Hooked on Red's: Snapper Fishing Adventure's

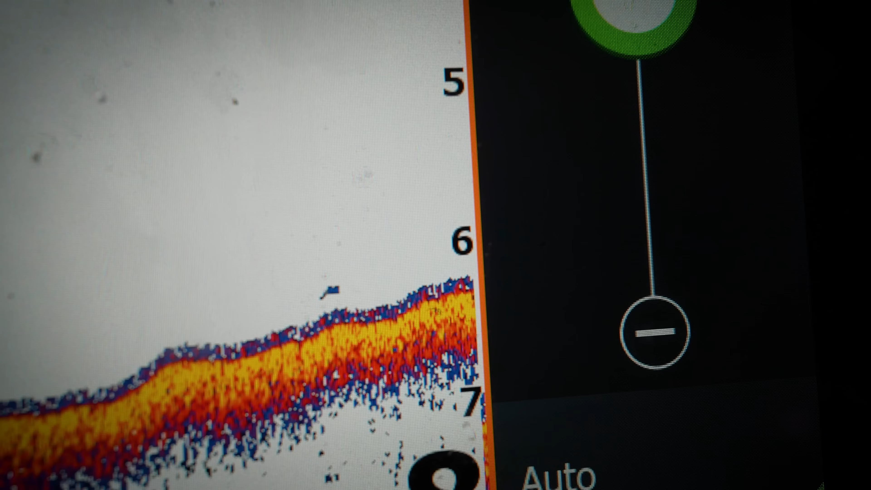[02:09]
You want arches to be roughly a meter.
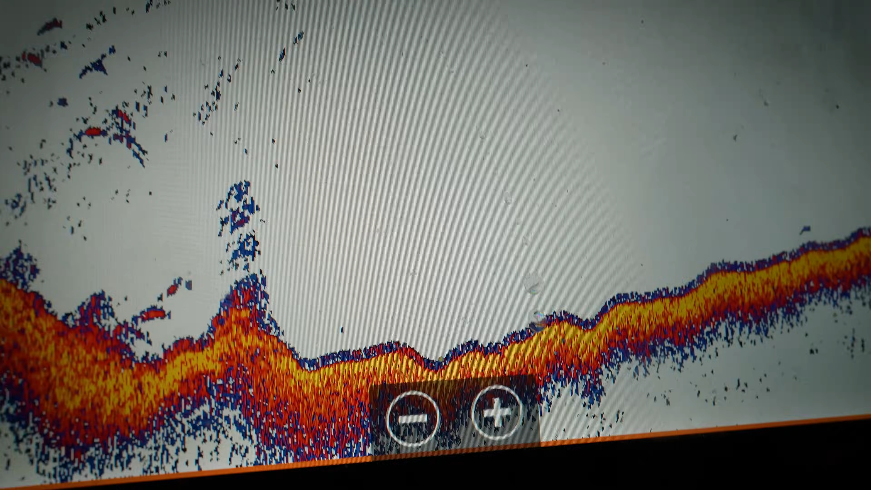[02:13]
Try not to zoom right in.
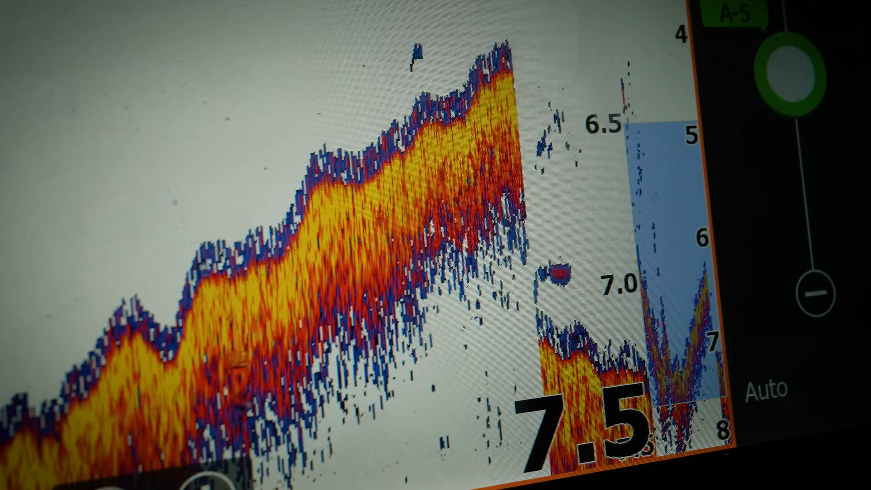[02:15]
I like this palette here. Advanced, more options. Palette, I've said it a million times.
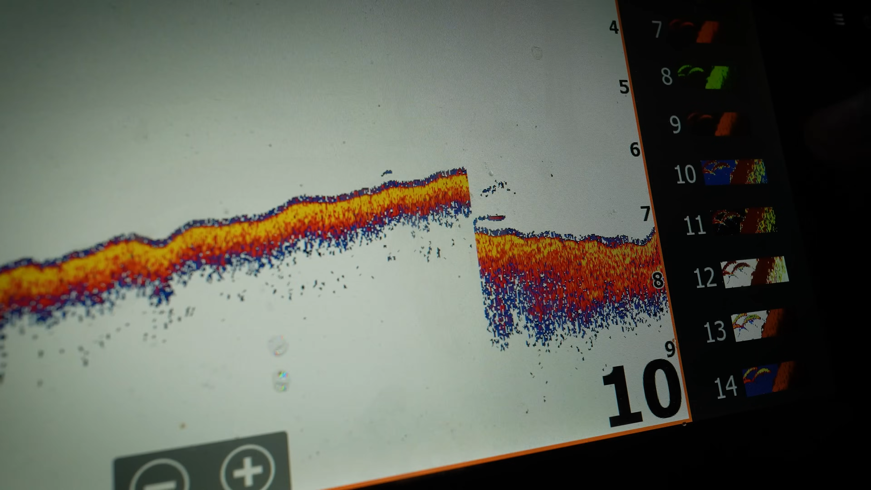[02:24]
I prefer this palette because I can see the bottom, then I can see the growth on the bottom, and then I can see any rocks or rubble or structure or whatever.
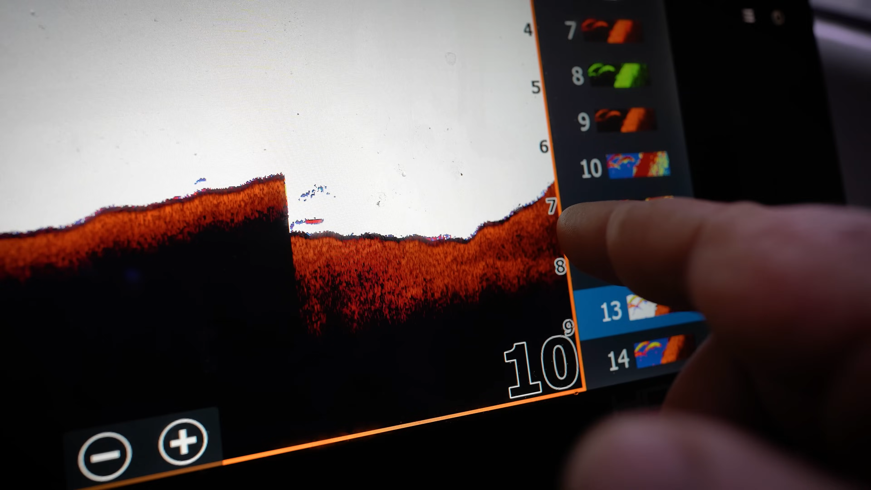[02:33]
So just get in the habit of using your scale
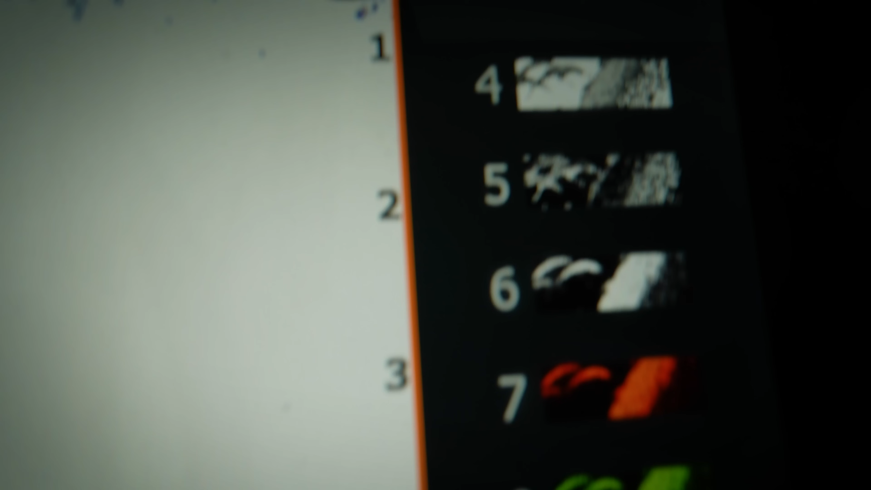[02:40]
here and not to try to zoom in too much like this,
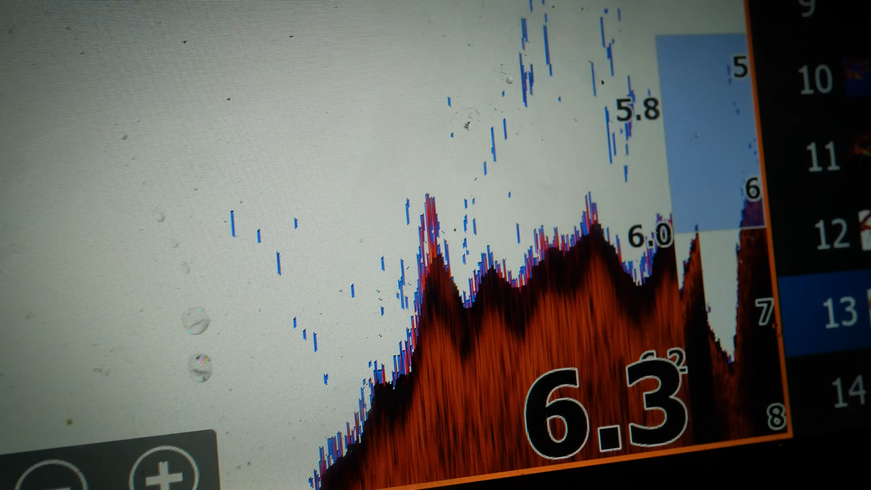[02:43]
because then it makes everything look massive.
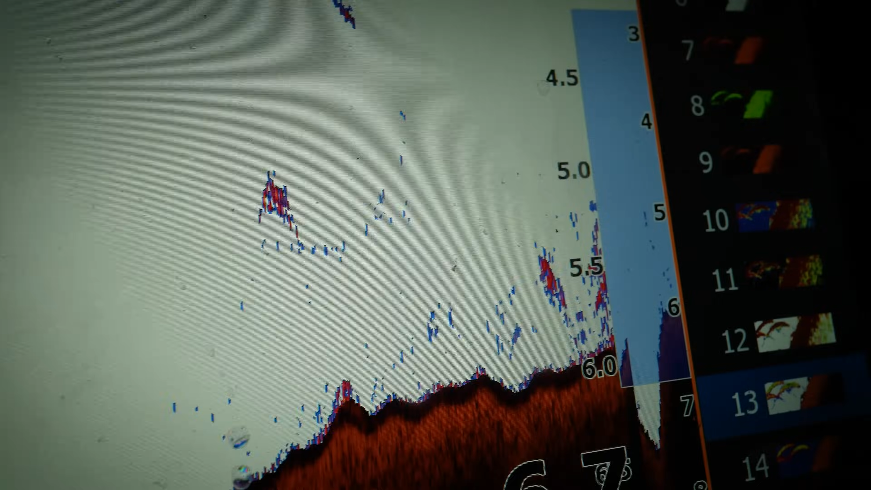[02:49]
And if you leave it, your scale around a meter will really help you. When you find fish and they're good arches and they don't go, if your baits are coming back, got bite marks and they're coming back with like something's chewed the guts out, or there's a high chance there's little pinkies down there and that's what you've sounded up.
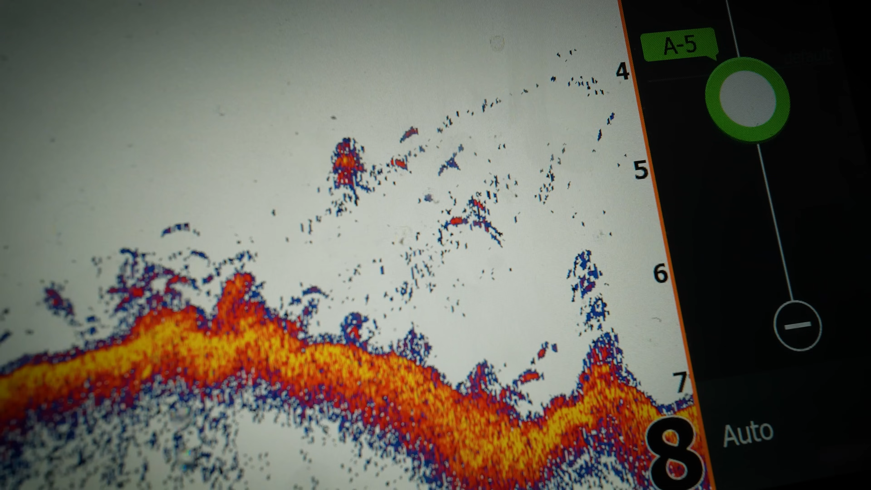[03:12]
But if you're bringing back silver whiting and pilchards that are untouched, there's a good chance they're big fish down there. Hardest thing to do is to resist whether to anchor or not, and then also get that right.
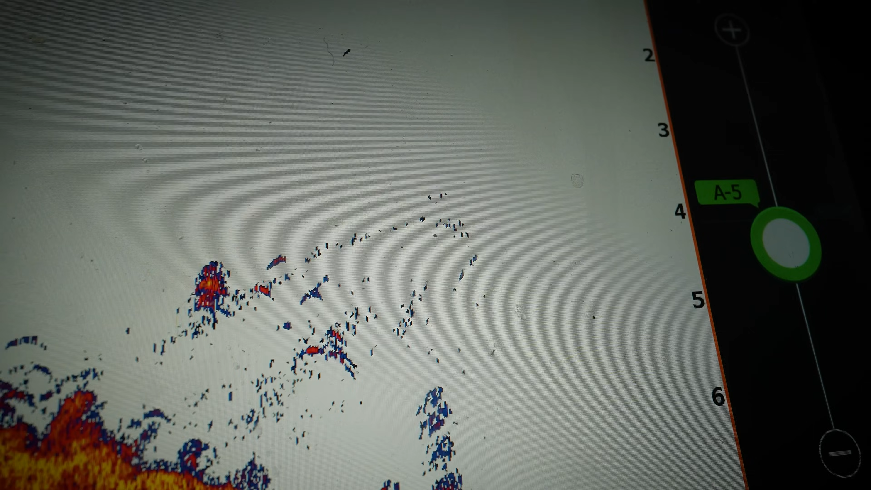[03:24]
Like sometimes you get it wrong.
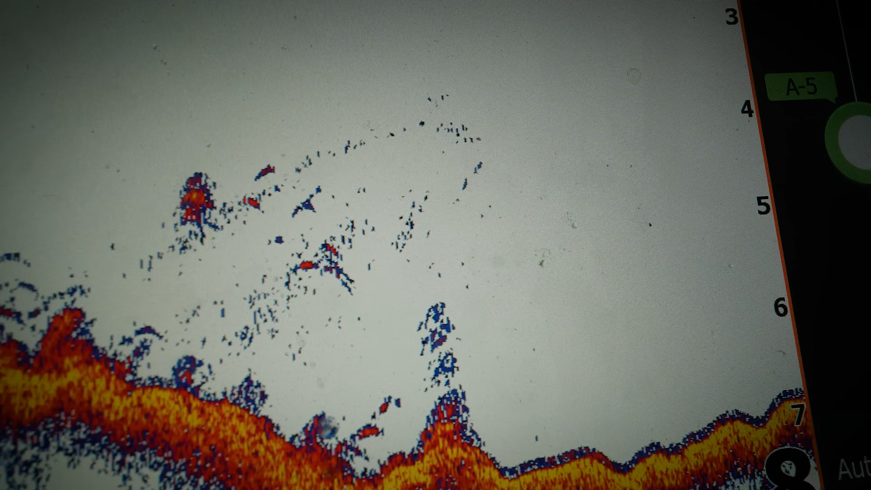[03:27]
Depending on how calm it is, how fast you're going, there's so many variables because of the way the ping works.
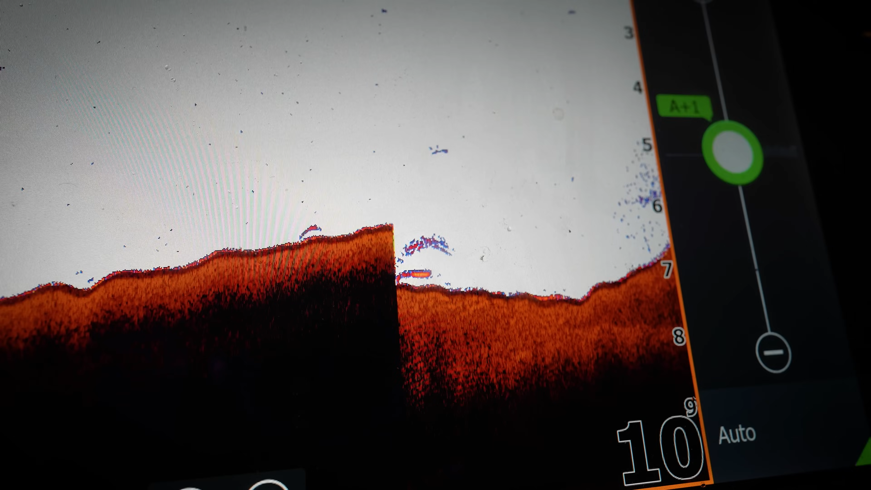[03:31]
If you're going faster, an arch will look smaller. If you're going slower, or if you're stationary, an arch can look long. It's these type of things that just takes experience.